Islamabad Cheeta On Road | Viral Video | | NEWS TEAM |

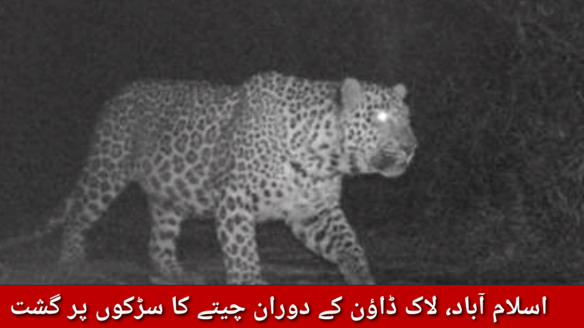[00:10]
وفاقی داروالحکومت اسلامباد میں لوگ ڈاؤن کے دوران چیتے کے سڑکوں پر مٹرگاش تصویر تماجی